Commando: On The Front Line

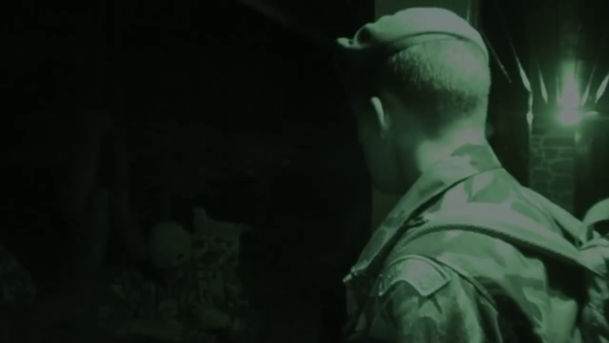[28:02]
Okay, who's check navigating? After 3 days on the moor, with virtually no sleep, the recruits now have to do their first night navigation by themselves.
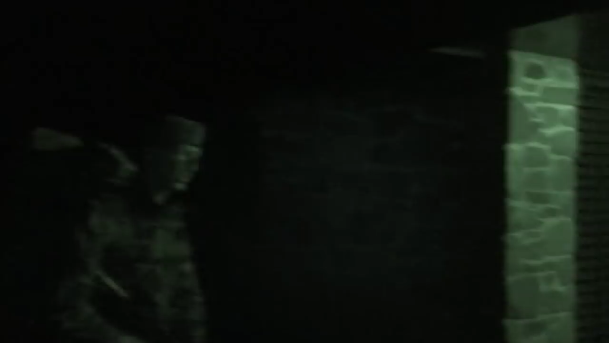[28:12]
Yeah, aiming for checkpoints manned by the training team, five patrols yomp into the freezing darkness.
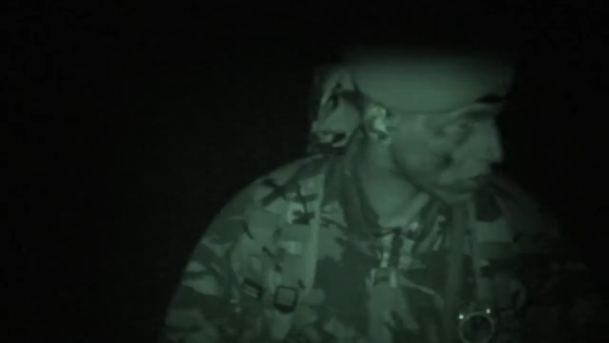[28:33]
Ready, right? Yeah. Okay. We're moving.
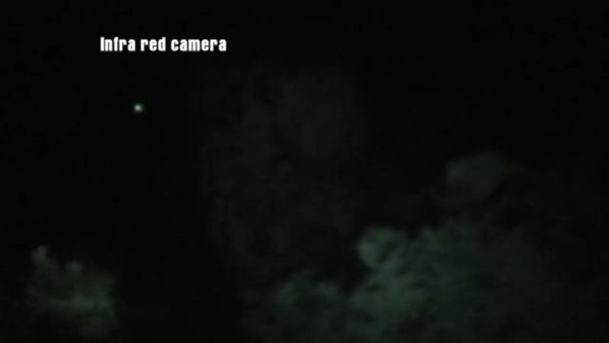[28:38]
It's pitch black, and the recruits can see virtually nothing.
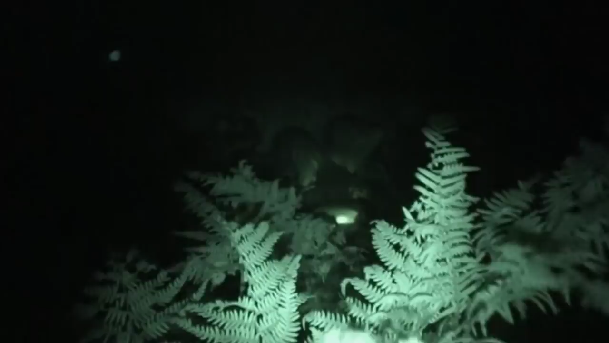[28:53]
To look at their maps, they use a torch shone through the top of a thumb. Any further illumination would be tactically unsafe.
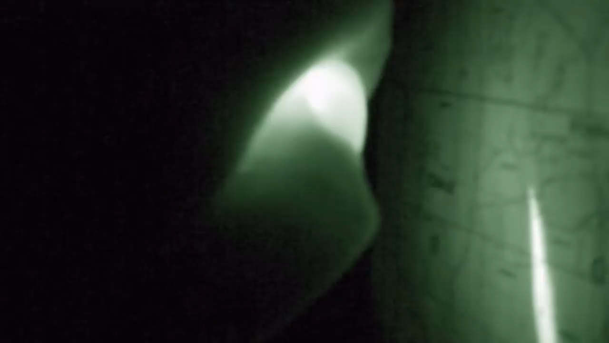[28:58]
Shit, this is going to get shitty. Absolutely freezing.
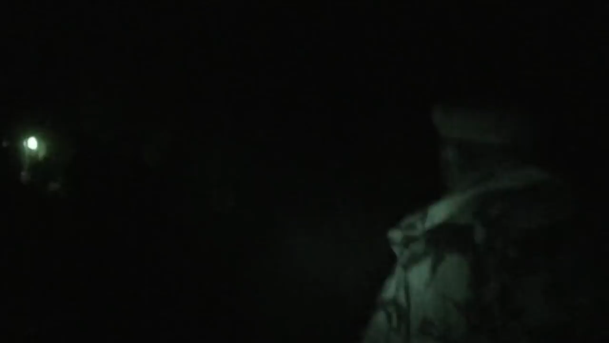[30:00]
After 5 hours, some of it being lost in a thickening night fog,
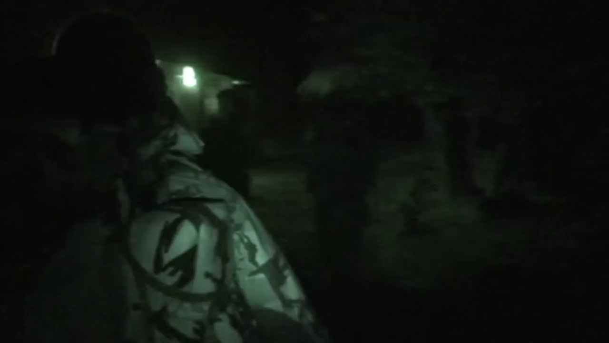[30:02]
the section make it back just before 1 o'clock, the cut-off time.
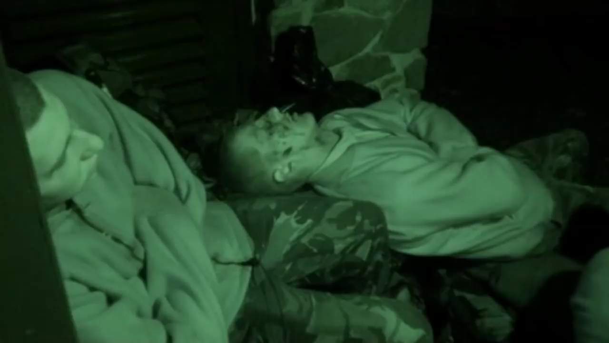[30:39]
Right now, these lads have had no sleep and they are pretty much walking zombies, but I'm going to tell them to dig deep within themselves and find their oppos on Dartmoor.
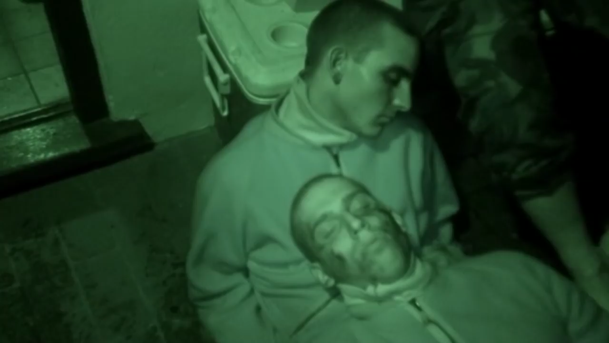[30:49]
If I was lost in the middle of Dartmoor and I'd broken my leg,